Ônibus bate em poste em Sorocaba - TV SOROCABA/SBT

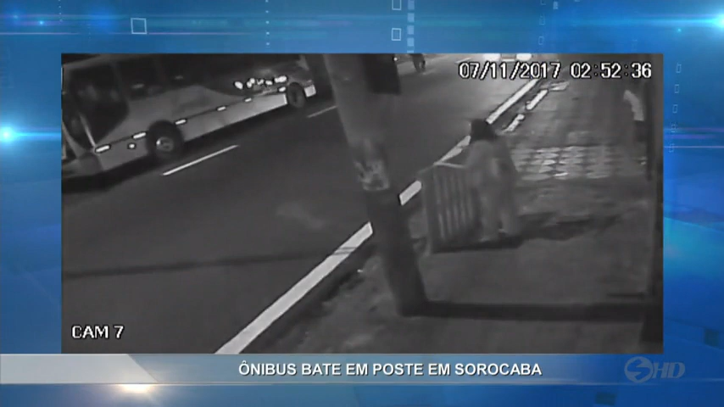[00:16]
As imagens flagraram até o momento da batida. A câmera parou de gravar porque acabou a energia no bairro.